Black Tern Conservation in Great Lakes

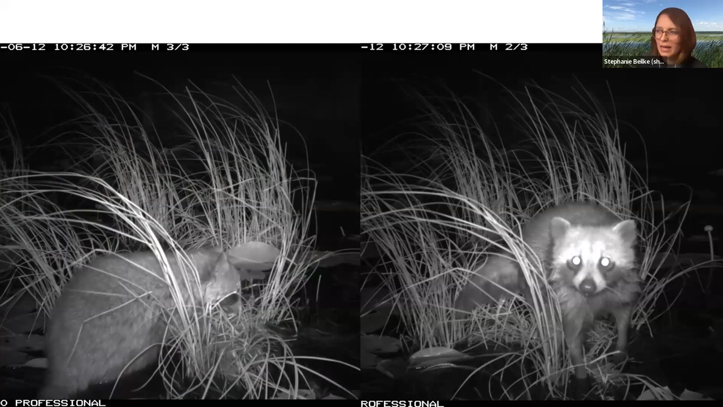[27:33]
And at Wigwam Bay, the most voracious predator of nests that we have are raccoons. And so having this information is really helpful to see if, you know, we can develop strategies in the future to deter predators. And I think, you know, the reason why we see, you know, larger mammal predators at Wigwam Bay and not necessarily at St. Clair Flats is that they can walk out onto the impoundment. It's a road and it's, you know, easily made easy to access by people, but also mammals.